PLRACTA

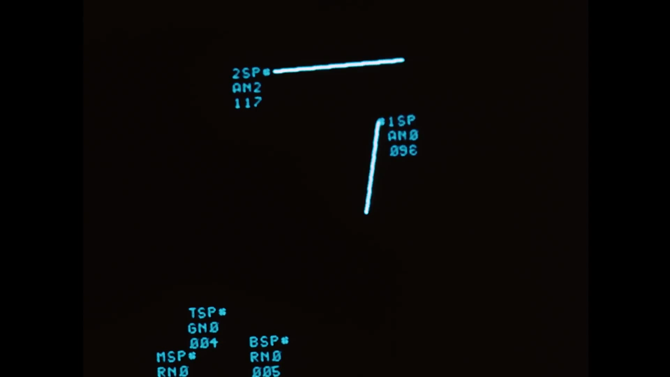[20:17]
The two aircraft are flying in the vicinity of the ground-based triad of stations at approximately 200 knots.
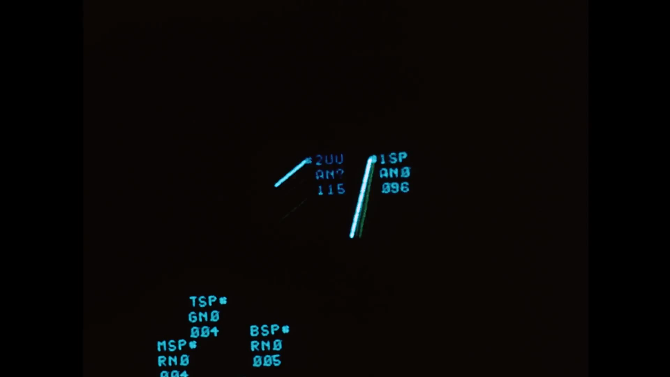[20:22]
Each aircraft is using the positions reported by the other aircraft and the ground stations for its synchronization and position calculations.
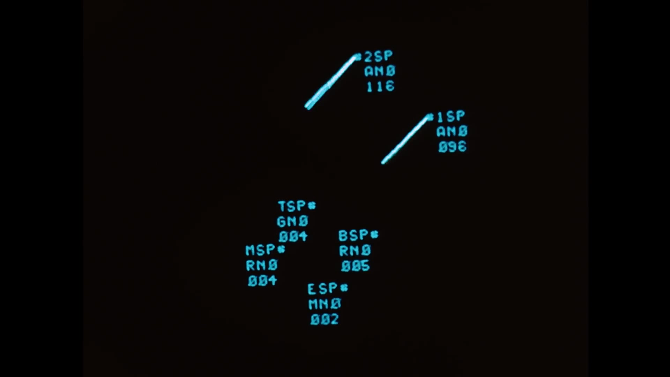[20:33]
The aircraft is initializing into the system just as the truck did, establishing time and position with respect to the net.
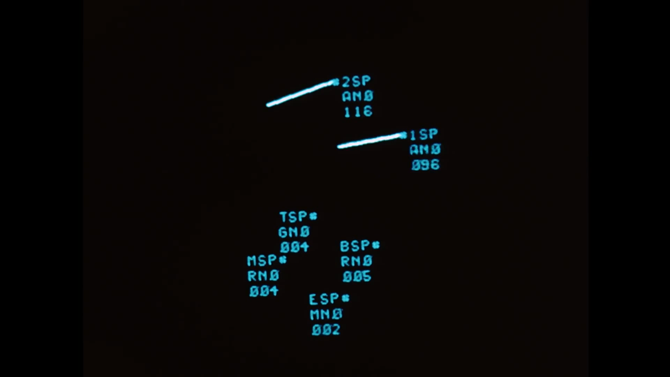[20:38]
The truck itself is the ground mobile station and interacts with two aircraft.
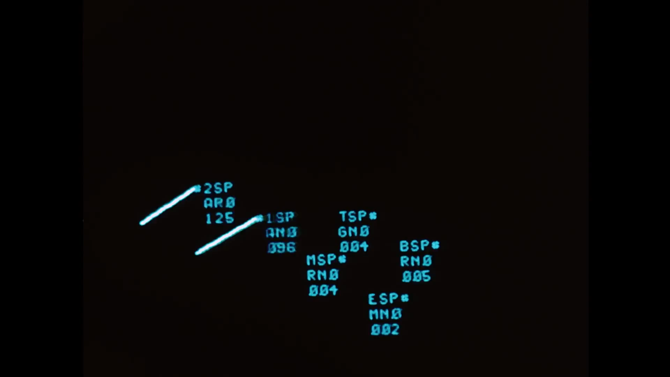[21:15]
By correlating and presenting complete surveillance information, Pluracta eliminates the need for center tracking and operator track maintenance,